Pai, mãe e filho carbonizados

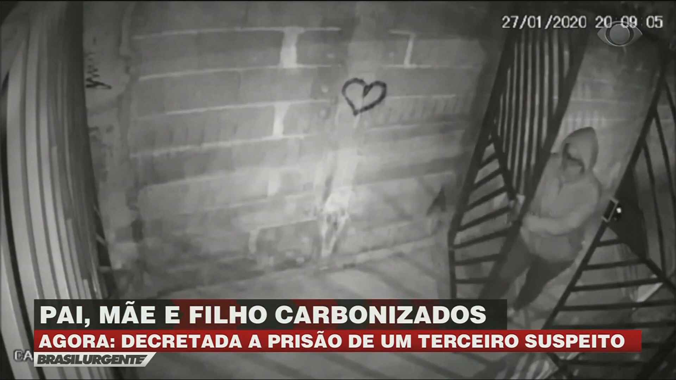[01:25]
Em uma das imagens, Karina entra no condomínio com um capuz na cabeça. Neste dia, estava quente.